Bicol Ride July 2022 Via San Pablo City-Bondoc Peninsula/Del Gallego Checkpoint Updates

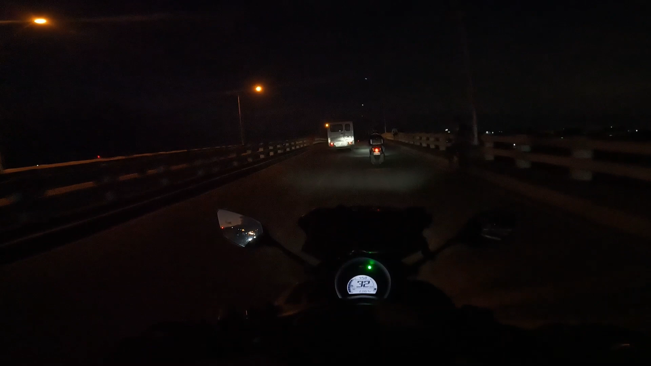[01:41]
Sana hindi umulan, para makapag-vlog tayo ng maayos at makapag-ride tayo ng mabuti. 5:04 na ng umaga mga kabarako. Kasalukuy natin binabaybay itong kahabaan ng C6.
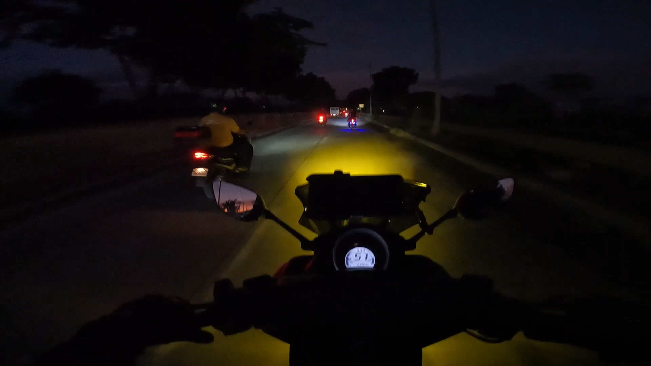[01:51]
Yan, para sa mga dinakakaalam, na C6 ay tumatagos ng Rizal, Taguig, and Pasig City mga kabarako. Yan, first time natin itong dadaan dito ngayon.
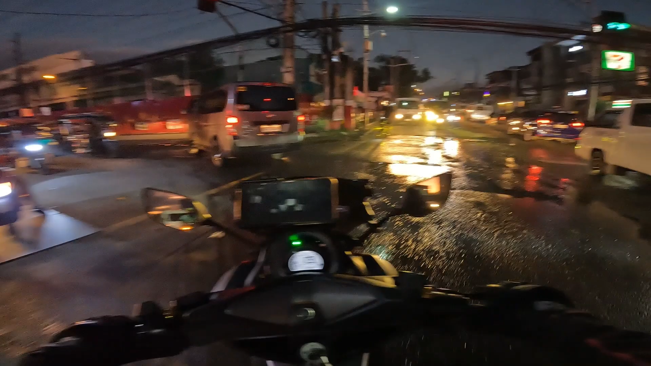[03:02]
Pero ayaw kong dumaan dyan kasi malamang punong-puno dyan ng sasakyan. So dito tayo sa may gilid lang. So dito tayo sa Lower Bikutan Public Market.
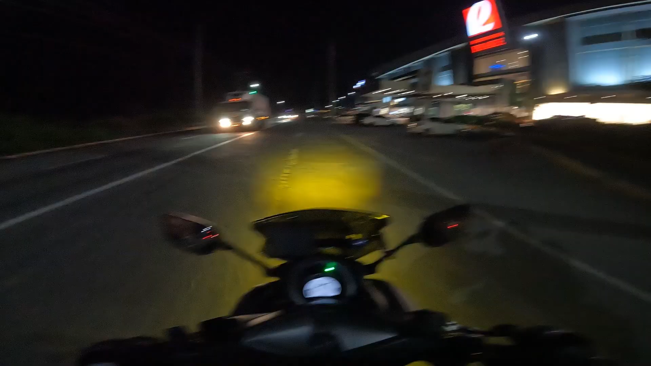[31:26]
Robinson's Place, buhay na buhay pa.
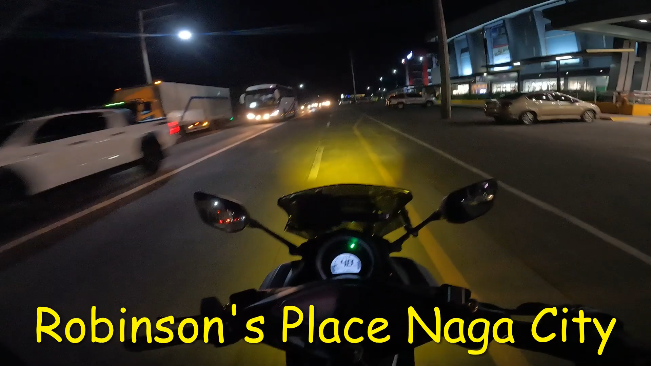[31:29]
Alright, 8:12 na ang gabi. So dito na tayo sa Pili Diversion Road.
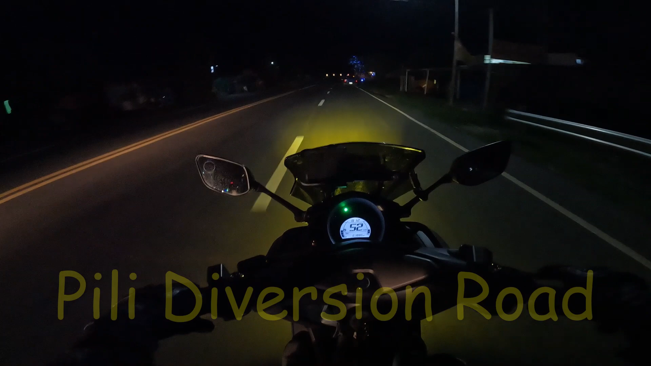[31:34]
Napakadilim na diversion na ito. Alright, so bandang kanan, punta ng Albay, Visayas, Sorsogon, and Mindanao.
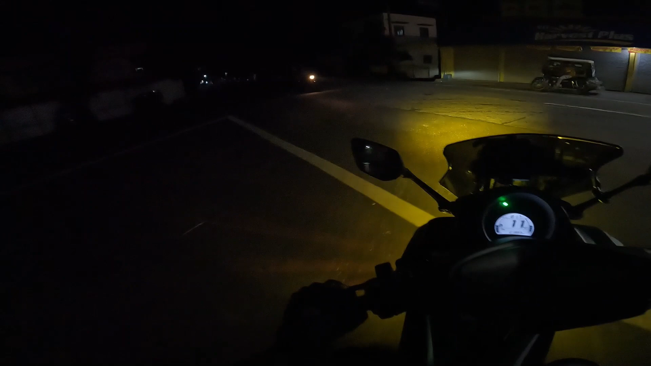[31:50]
So dito tayo, pupunta ng 4th District ng Camarines Sur. Ang pinakadulong bayan ay ang Karamuan. Alright, dito na tayo sa bayan ng Ocampo.
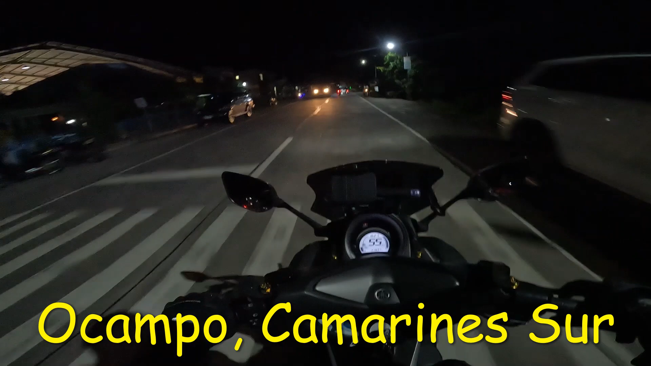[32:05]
Yan, yun ako na lang Coliseum. Yan, medyo maliwanag dito sa sentro ng bayan ng Ocampo.
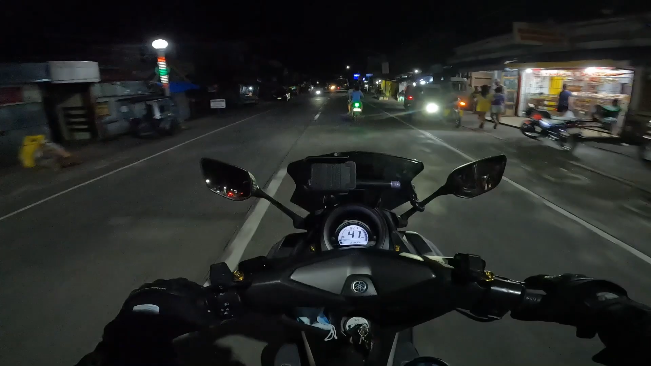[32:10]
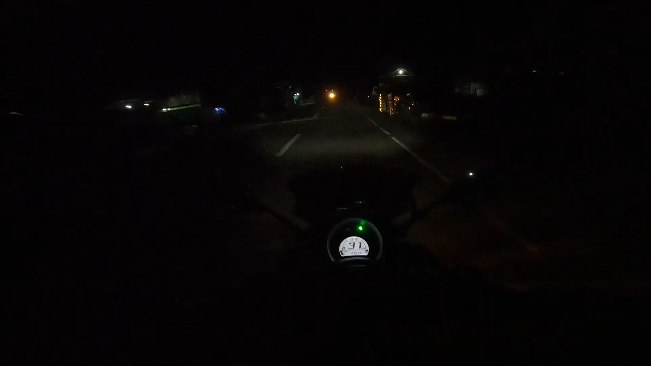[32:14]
Dito na tayo sa barangay sa Lugon, San Jose Camsur, mga kabarako.
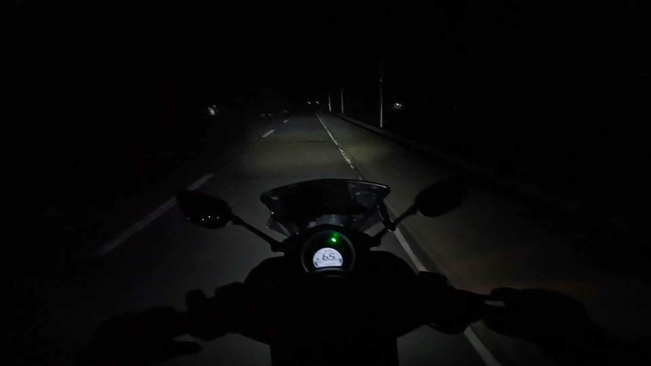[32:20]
Uy, matulog na kayo. Puro kayo ML. Ligo na tayo dito sa kaliwa. Tingnan, kaliwat kanan. Alright. Dito na tayo sa sentro ng bayan ng San Jose, mga kabarako. Alright, 8:56 na ng gabi mga kabarako.